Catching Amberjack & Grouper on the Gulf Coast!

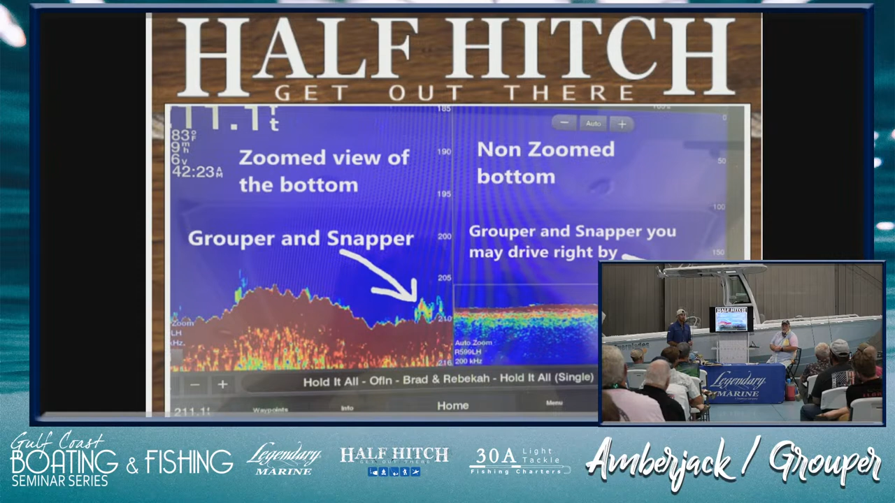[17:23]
but on top of this hard bottom, there's all this little green and yellow fuzz. Well, that green and yellow fuzz tells us that's live bottom. If it didn't have that live living coral on it, I wouldn't be as excited to fish there. If you've ever fished on a charter boat, in so many words,
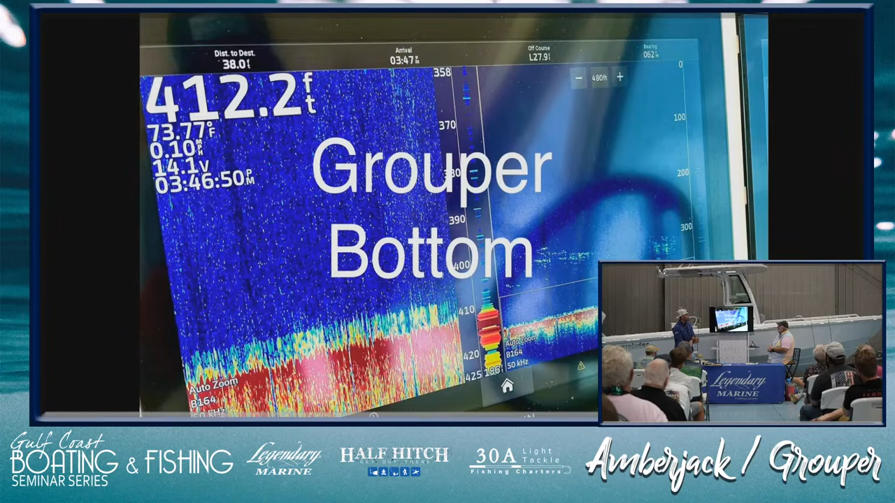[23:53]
On screen: depth 412.2 ft, water 73.77°F
to produce groupers right here. You think that's snapper or jacks mixed in? It's probably snappers in that deep of water. The jacks, I think if they were jacks, they would be much higher up and much bigger returns. That's another area that just has a little bit of everything in it. You got bottom for groupers, you got snappers in it. You got some possible trigger fish.
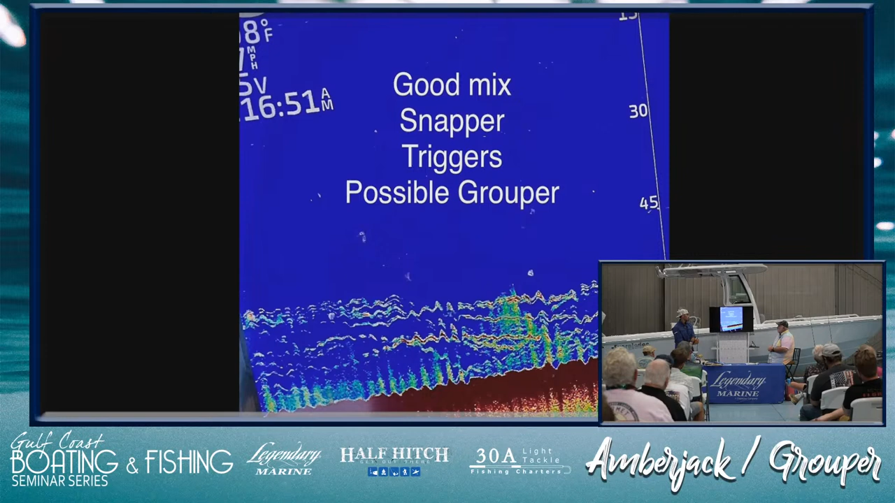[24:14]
Just, and all these pictures are ones that me and Mark have taken over the course of a year or two. trying to come up with some of these slides that we have quality stuff to show you.
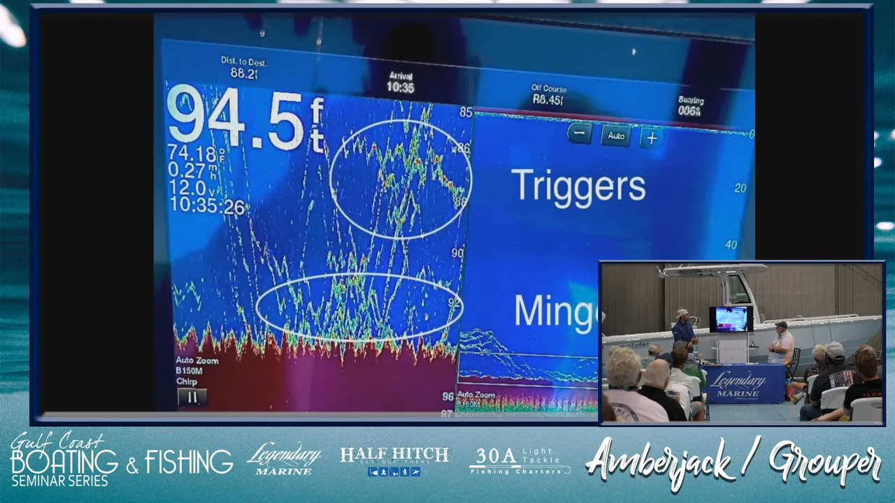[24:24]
On screen: depth 94.5 ft
This is one that most people probably look at and think, man, this is a great picture here. It is good. There are some snappers in this, but there's a lot of other stuff going on there too. You know, we got snappers, we got mingos,
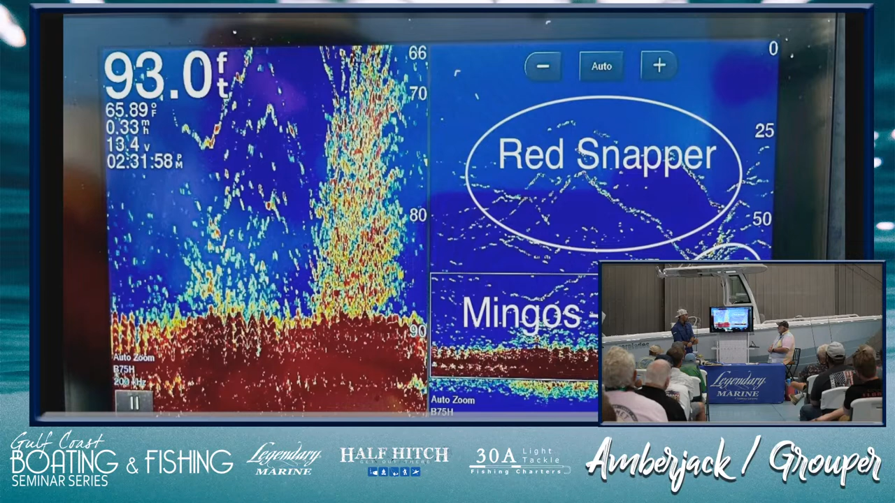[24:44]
On screen: depth 93.0 ft
we got a bunch of rockfish and stuff at the bottom.
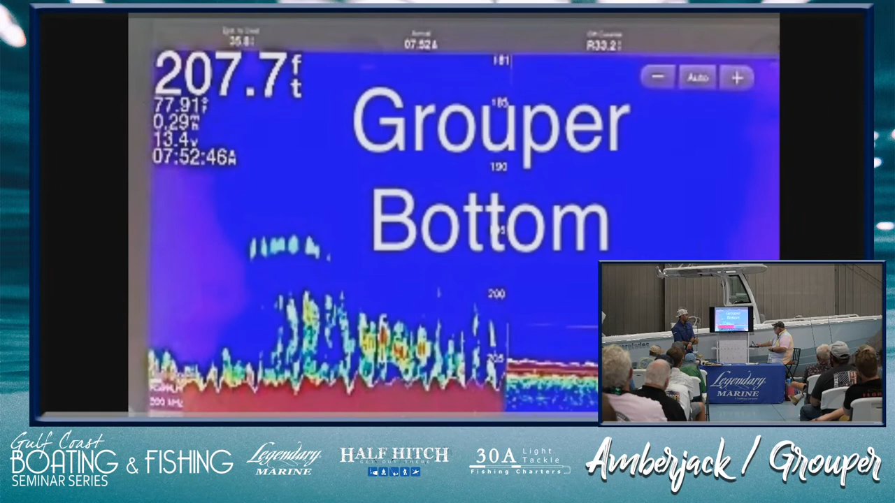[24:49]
On screen: depth 207.7 ft
That's one from earlier. That's just a repeat from earlier. This one here, I would probably drive off from this one. It, while there are a few snappers right in here, there is so much bait, you know, ruby lips, just other things right there. I probably would not fish that. There's actually too much going on there. Those snappers are probably so full you could fish there for hours and not hardly catch much.
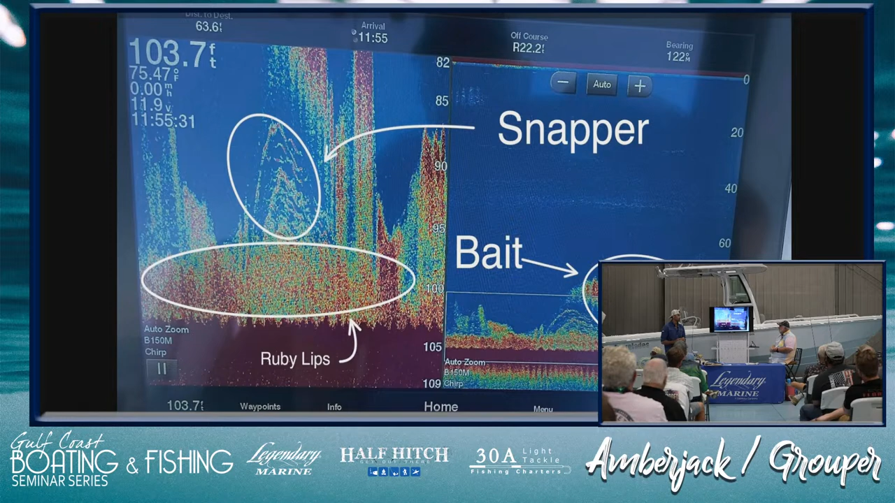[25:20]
On screen: depth 103.7 ft
Agreed, disagreed? Yeah. Oh yeah. I think I took that picture too. So this is one that you were talking about earlier. Yeah. Here's your mingos down here. These right here, that's your line. Yeah, so with the gain a little bit higher, you can actually see your, and most of the time when people are fishing mingos or groupers or snappers, you're using a big lead. Most of the time you can see your bait go down.